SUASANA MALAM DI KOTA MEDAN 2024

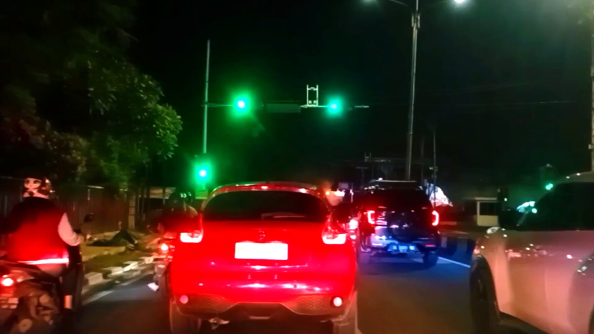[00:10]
Pada perjalanan malam ini kita mulai dari
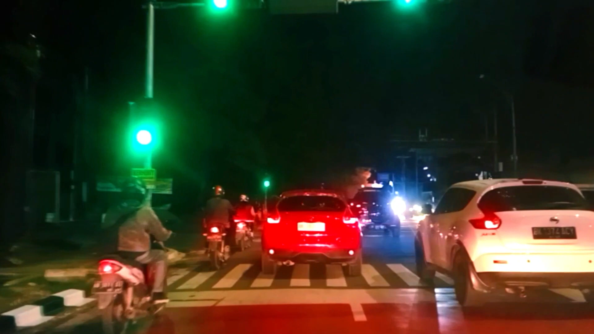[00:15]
bundaran Jalan Juanda tepat di depan Hotel Pardede Medan.
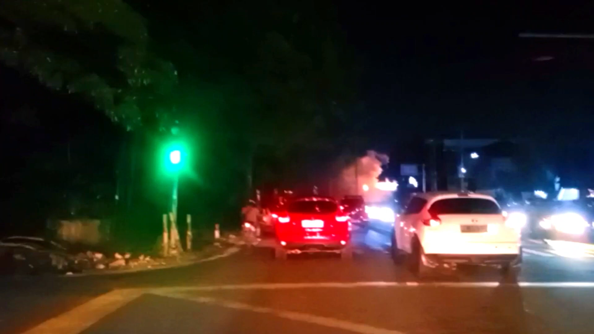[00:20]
Ayo teman ikuti perjalanan ini hingga nanti berakhir.
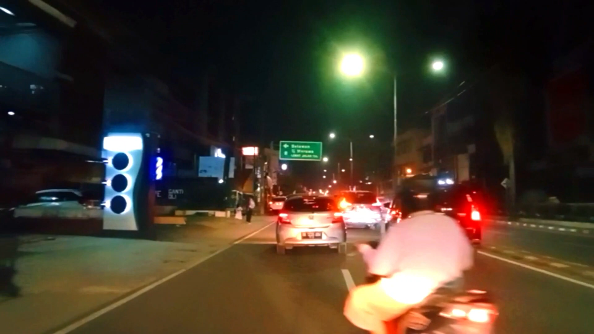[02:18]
Teman-teman, ini adalah Jalan Juanda, terlihat ramai juga di sepanjang jalan ini.
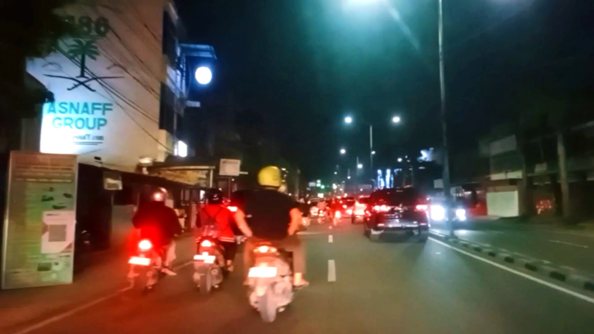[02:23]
Waktu sekarang adalah jam 19 lewat 43 menit atau jam 7 lewat 43 menit malam. Ayo kita lanjut jalan teman-teman.
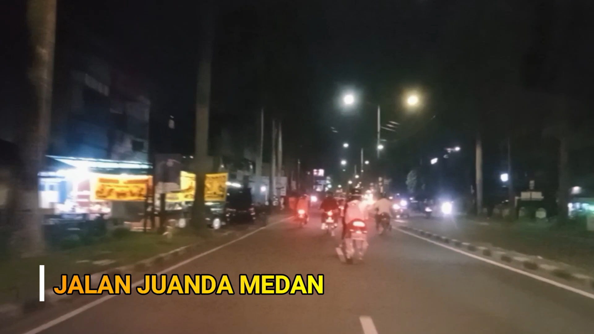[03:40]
Teman-teman, di persimpangan Jalan Sisingamangaraja di depan kita akan belok ke kiri dan lanjut menuju Masjid Raya Medan.
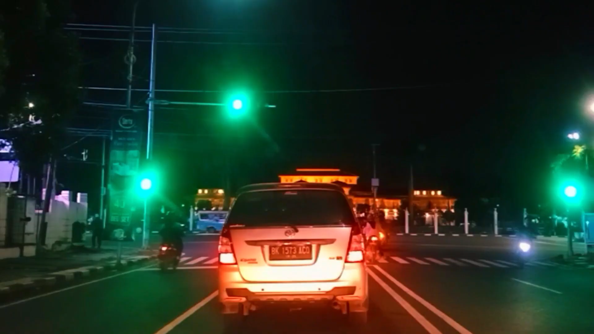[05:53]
Di depan kita sudah terlihat Istana Maimon yang terlihat cantik dengan lampu kuning menyala terang.